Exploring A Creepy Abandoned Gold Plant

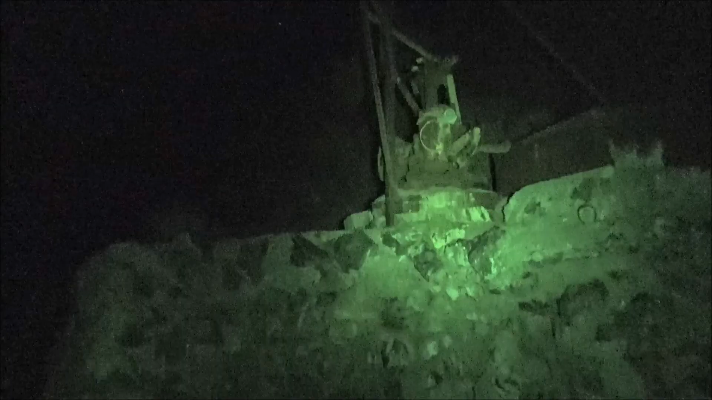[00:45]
I smell a polecat or skunk or something. Hopefully it's not a pack of javelinas coming to get us. Let's check this thing out first.
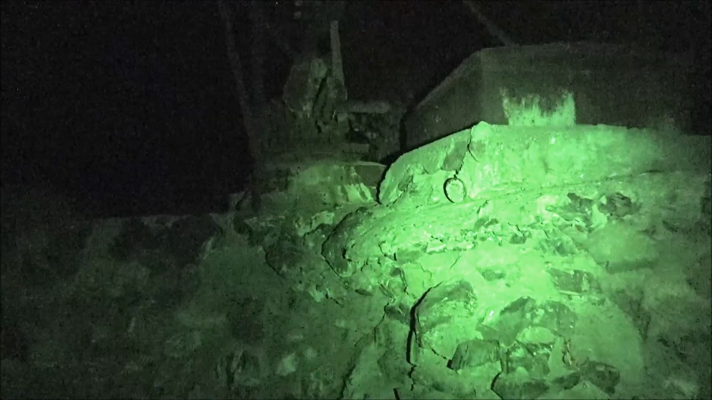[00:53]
I noticed this coming in and I have no idea what it's does or did.
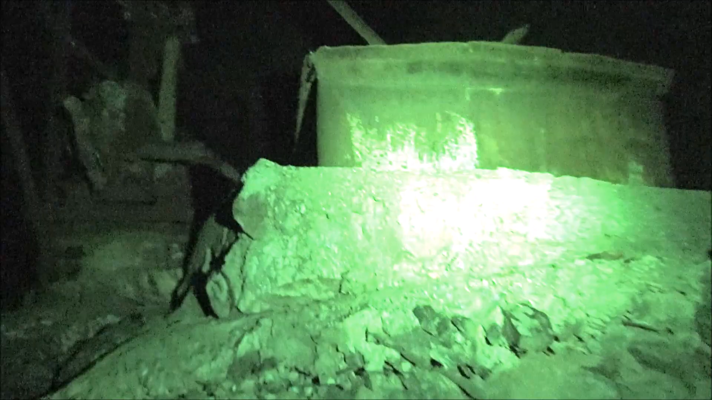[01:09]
I don't know what that is but there's like a tank up here and some big gears and things. Need to be very careful we don't step on any rattlesnakes.
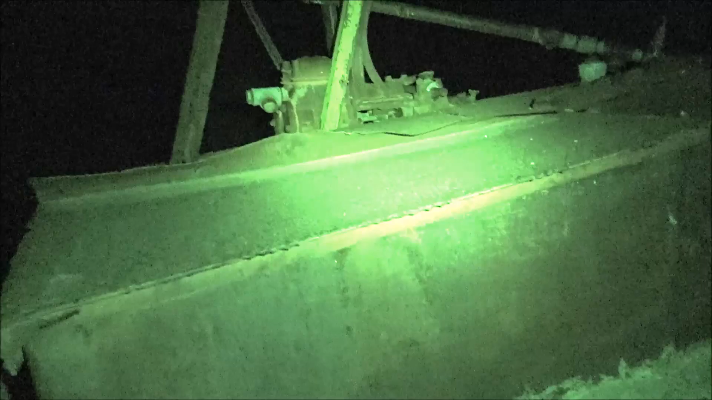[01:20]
That is so cool. Look at that. Oh man.
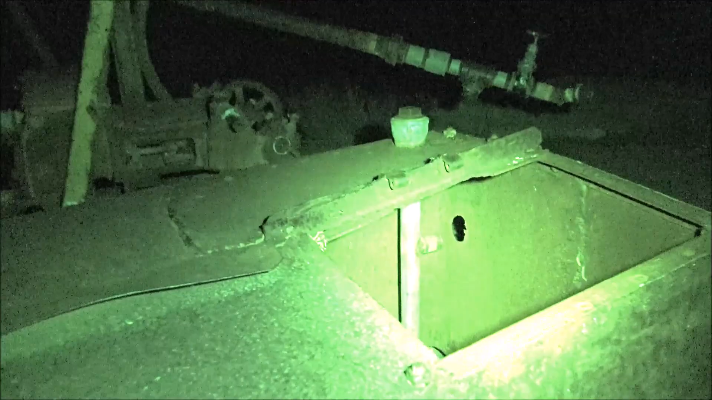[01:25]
I hope there's nothing alive down there. It must be like a cistern or something.
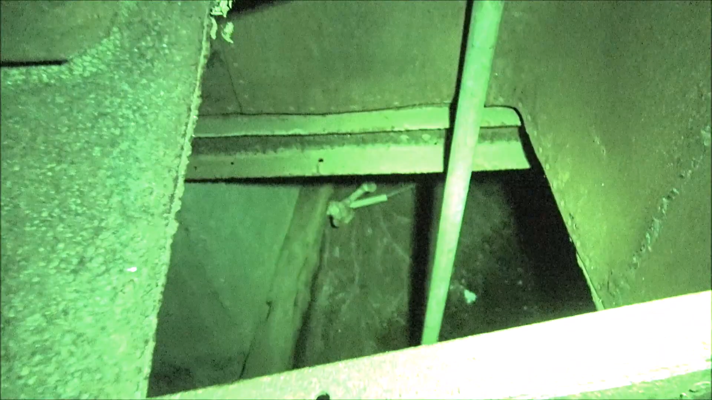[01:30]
Oh wow. Wow look at that. It actually kind of smells like death.
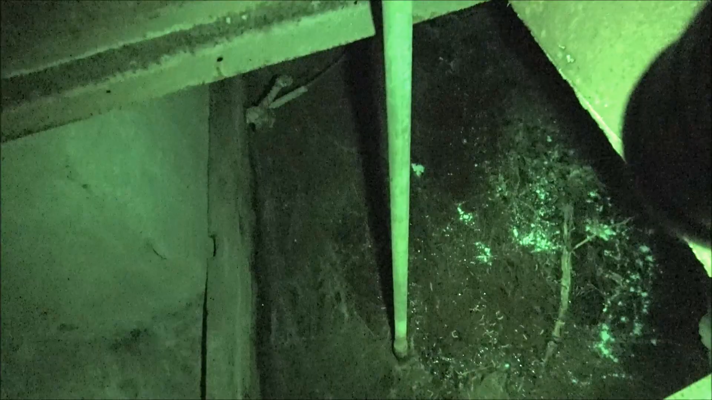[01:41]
Looks like somebody sprinkled lime in there. There's like dead bodies in there or something. Those are like roots from trees or cactuses or something.
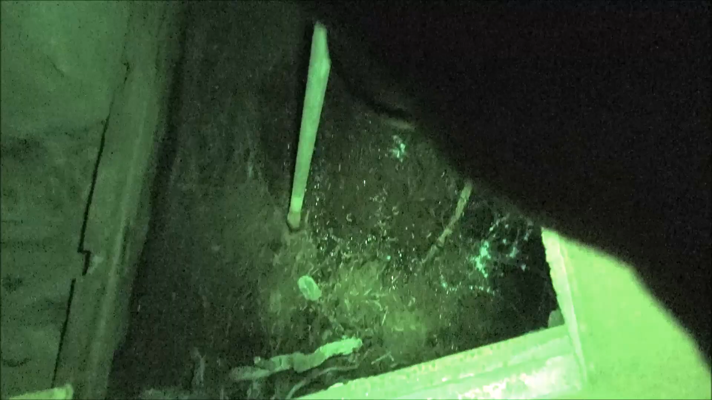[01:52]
I guess it was a water catchment but it's got some big gears and stuff on it.
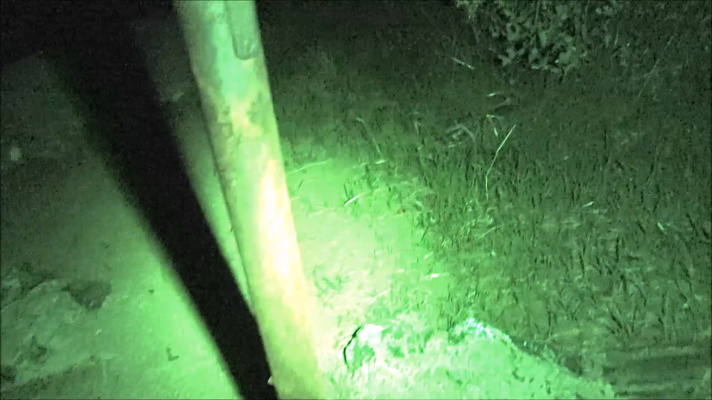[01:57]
Oh watch out for that.
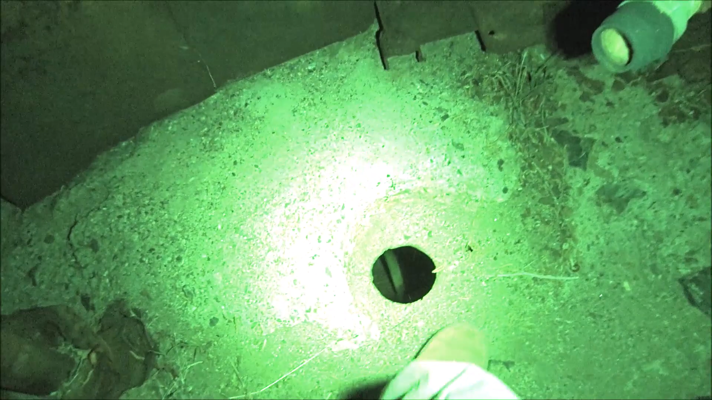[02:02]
Don't want something reaching up and grabbing our leg and pulling us in that little hole. That would ruin our night wouldn't it.
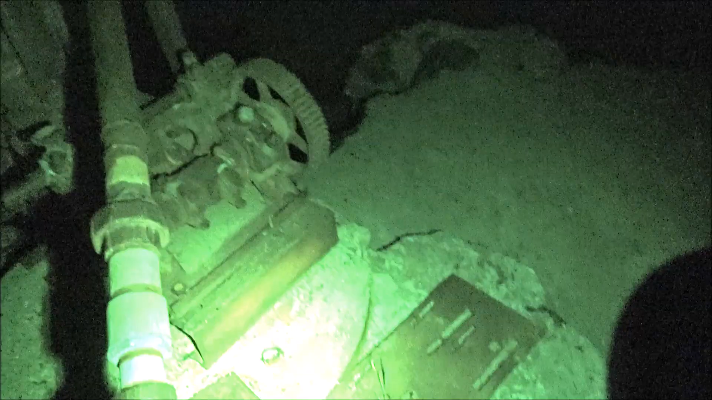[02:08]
But you can tell this is old. Look at those gears.
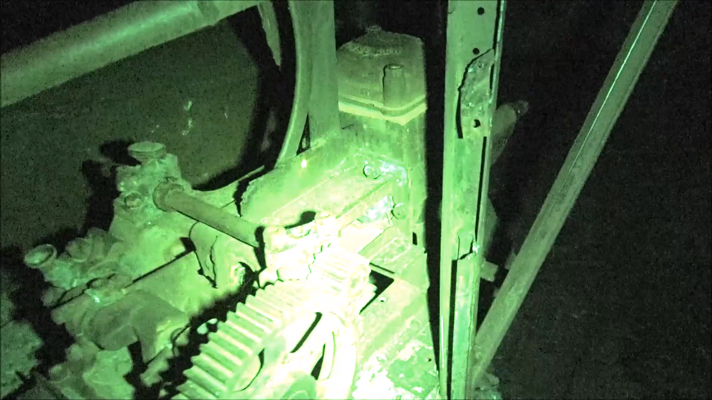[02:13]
Look at that. That is cool.
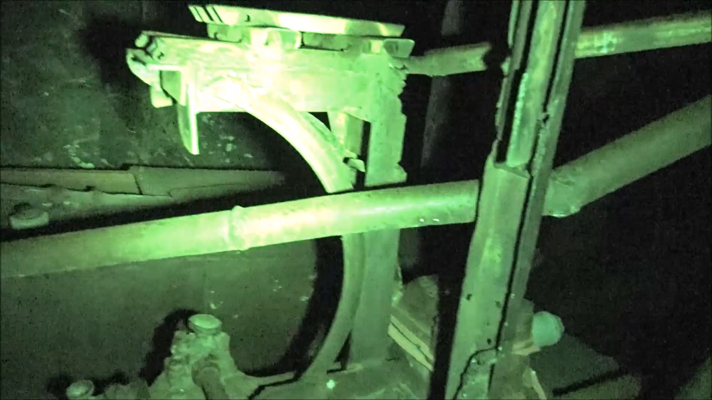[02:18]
There's a lot of big holes right now. I've been digging those. Some type of creature. I'm sure. Okay. It is really uh actually kind of spooky out here. So of course by myself.
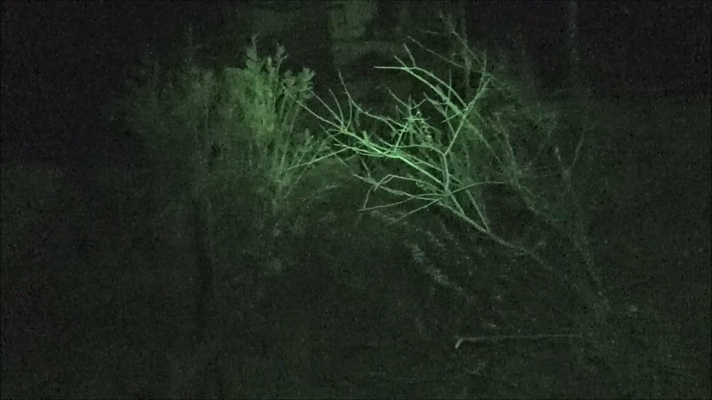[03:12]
You know that there's got to be something. Something up in there. Alive or dead.
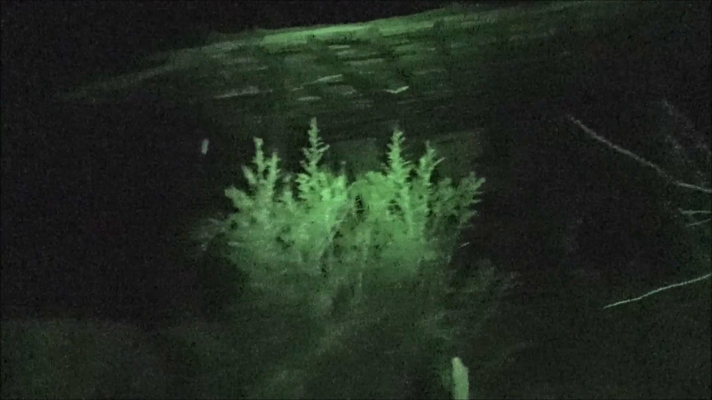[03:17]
A little shed here. I'm not sure what this was for.
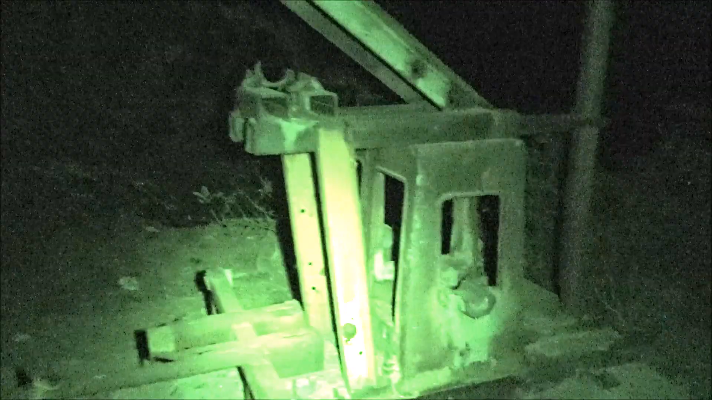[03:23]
Looks like it probably had a big wheel or something on it. Some type of gear. That's lead isn't it. Yeah it's probably some type of axle type thing. Road in there.
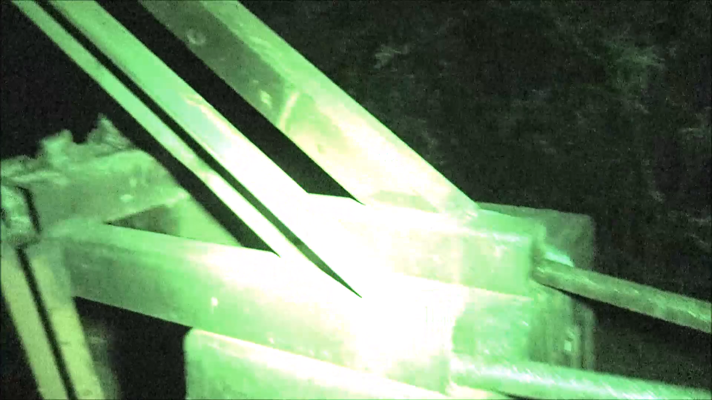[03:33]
This is a gold uh processing plant.
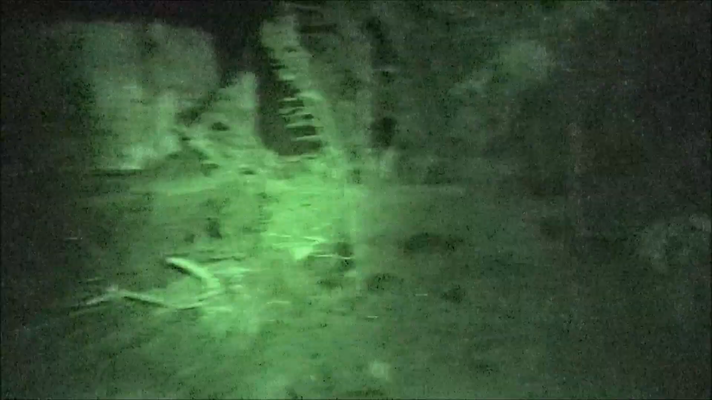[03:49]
Is there any way? Let's go over here. And bullet holes in it. Look at all the bullet holes.
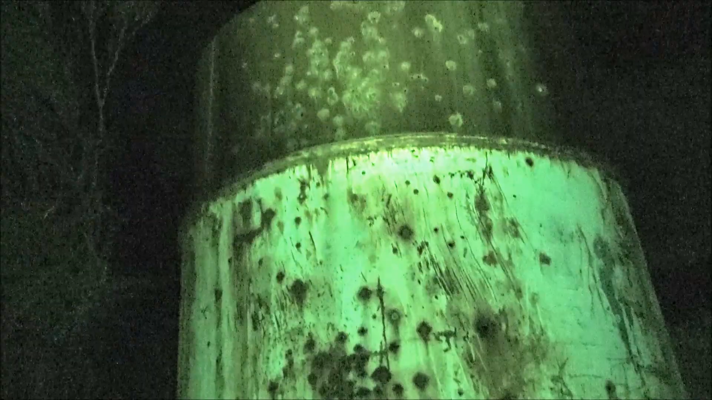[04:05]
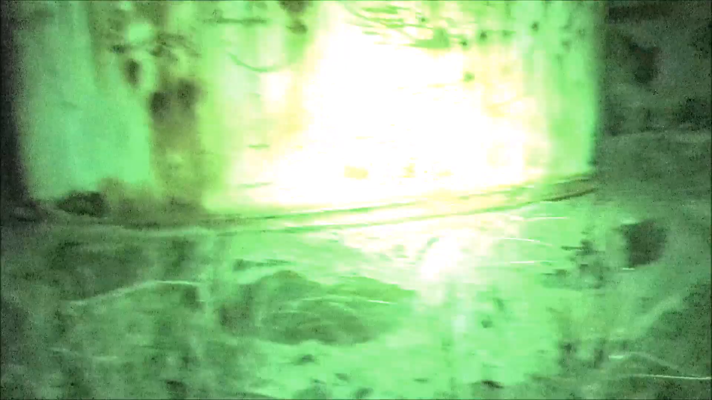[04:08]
I hope that was just for water not to keep something else in.
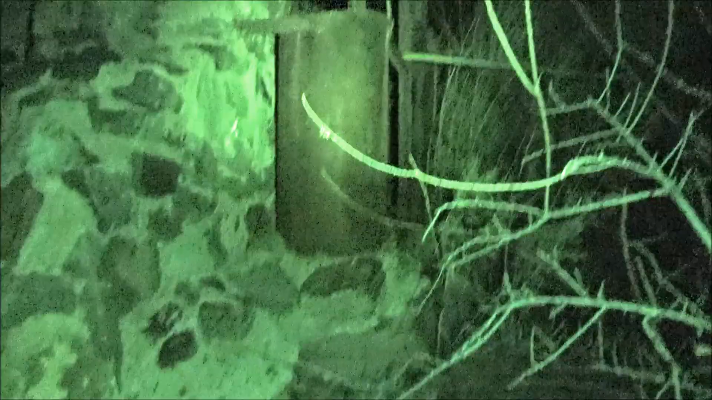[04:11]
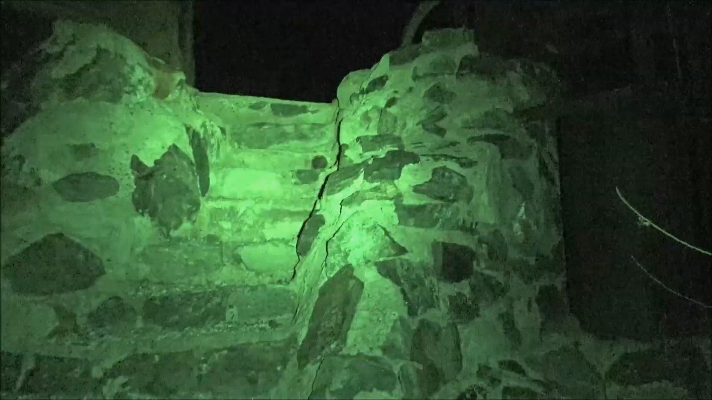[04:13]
The steps going up to it. Watch your step. Wow look at that. I wonder what that is.